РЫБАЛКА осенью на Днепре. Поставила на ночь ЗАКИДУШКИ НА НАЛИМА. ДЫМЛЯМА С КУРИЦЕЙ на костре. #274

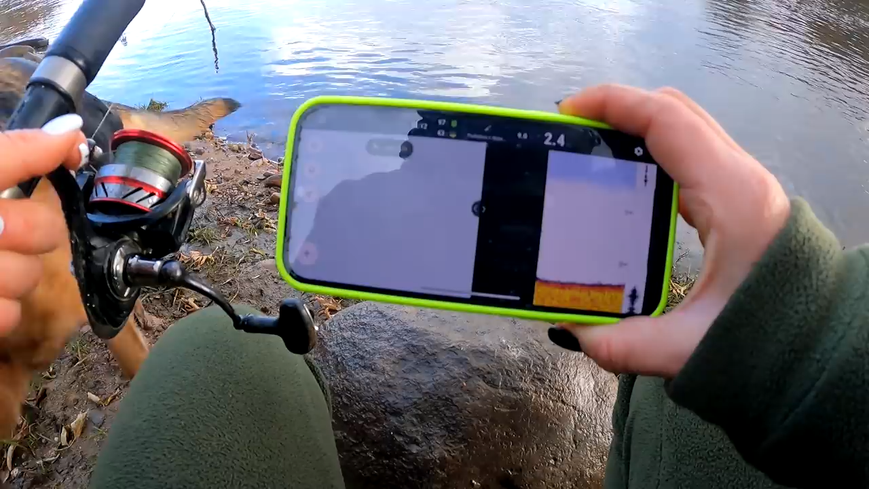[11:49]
Температура воды пока показывает 8,8 градусов. Вот как будто бы появляется какая-то травичка. Травичка, травичка, травичка. Ребят, рыбу вообще не показывают. Интересно. Интересно.